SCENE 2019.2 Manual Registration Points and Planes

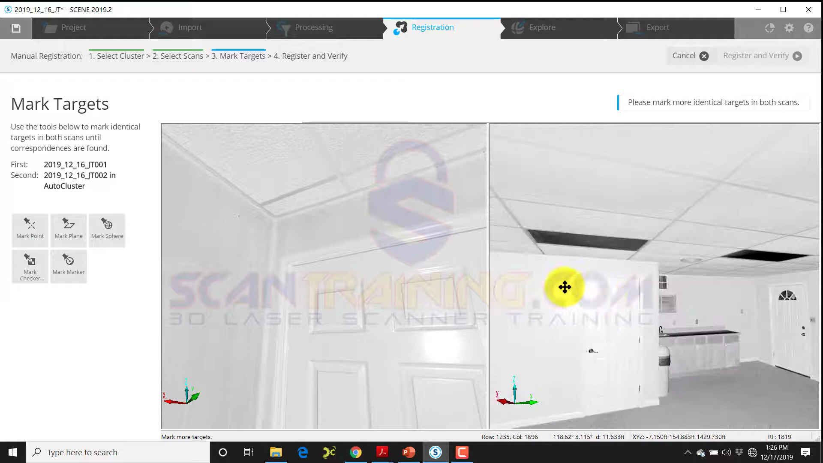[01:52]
items that are closer to the scanner that I can see from both positions now I'm going to select there's two doors over here on this short wall that's
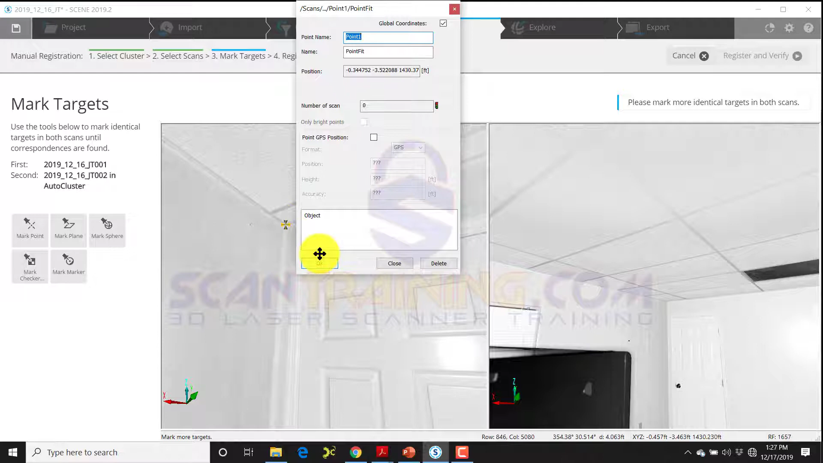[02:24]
if I like that I'll click OK and now I'll go to the corner and scan two and click there
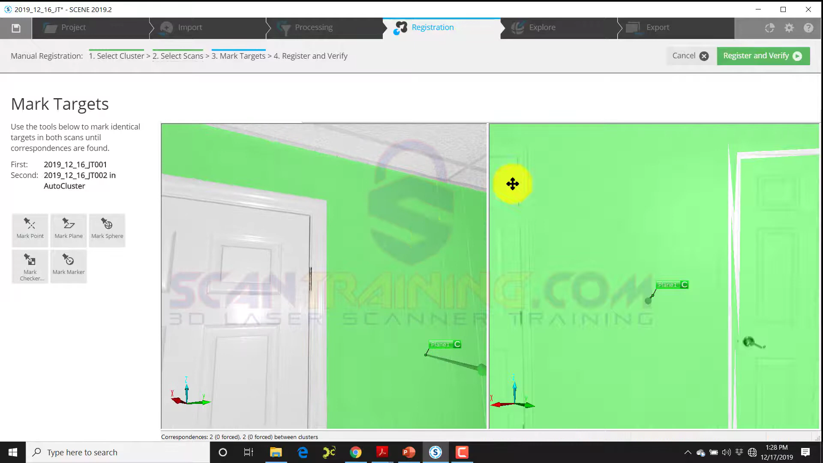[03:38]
you can click register and verify in the upper right corner